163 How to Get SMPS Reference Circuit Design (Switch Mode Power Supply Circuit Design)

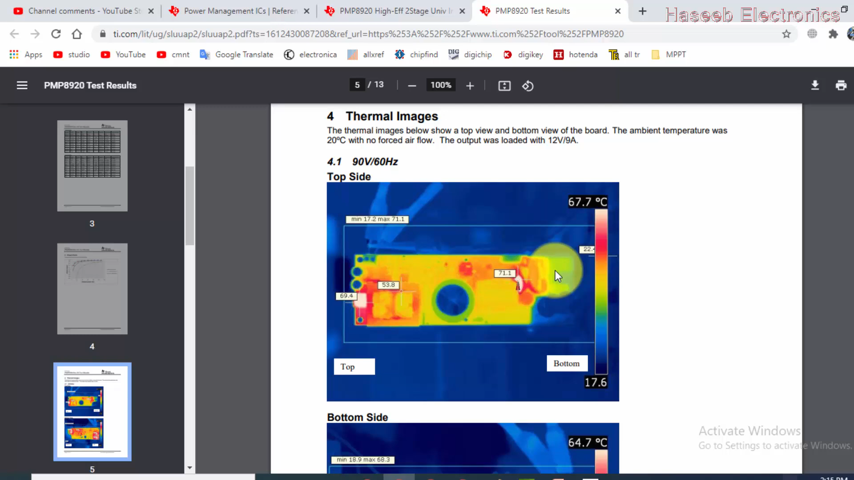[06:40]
اور کتنا اس کا تھرمو لیمج کیسا ہے وہ سارے کا سارا آپ کو یہ یہ ریفرنس ہوتا ہے
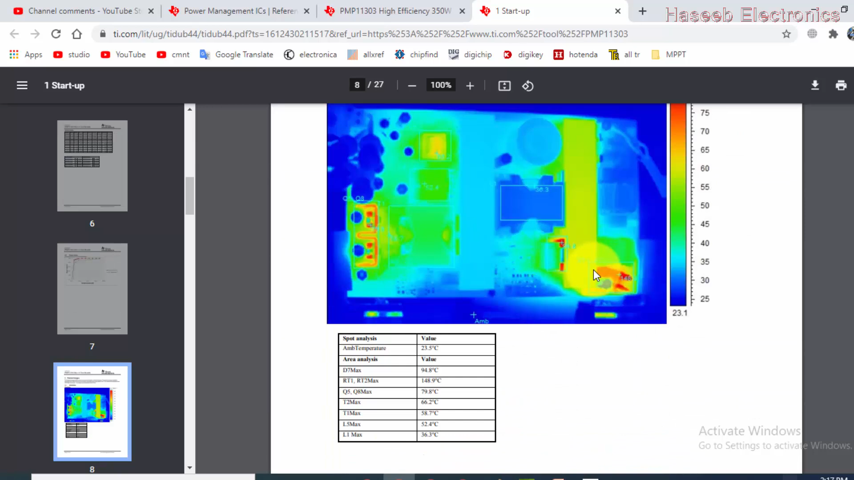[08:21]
ویوشیپ آئے گی یہ اس کے چارٹ سے اور یہ تھرمل امیج آگیا کہ اس طرح جب آپ اس کو صحیح تجازے کرے گے تو کوئی چیز ہیٹ اپ نہیں ہو یہ